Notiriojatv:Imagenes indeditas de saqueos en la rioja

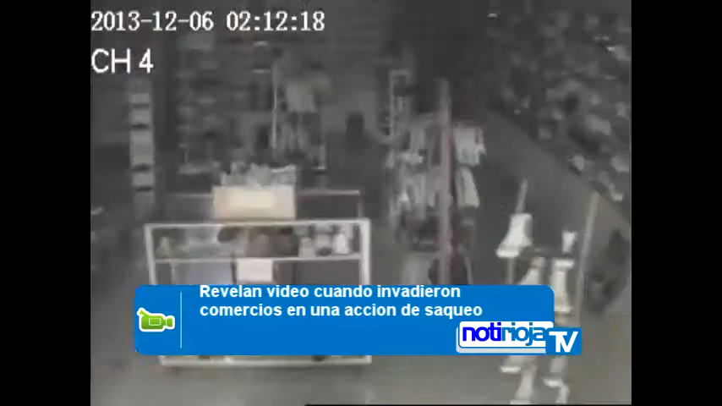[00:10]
Se ve exactamente cuando rompen la persiana, cuando rompen todos los vidrios de la vidriera, cuando se llevan la registradora, cuando se llevan la mercadería,